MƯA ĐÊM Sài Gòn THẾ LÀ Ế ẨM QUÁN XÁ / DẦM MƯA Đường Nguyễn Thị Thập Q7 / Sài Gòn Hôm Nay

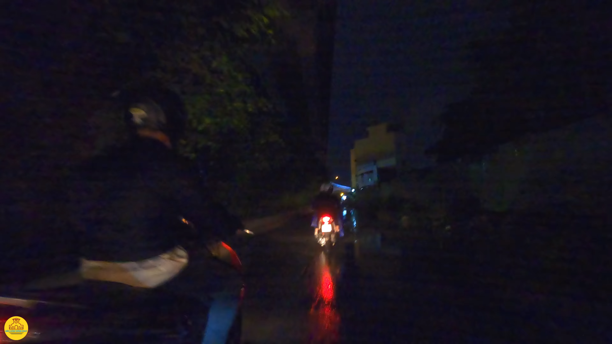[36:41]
Chỗ mà em quẹo lúc nãy ở trong cái clip đó, bọc xung quanh cái cầu. Bên đây thì có ánh sáng rồi. Dường như nước ở đây là nước đọng hay sao?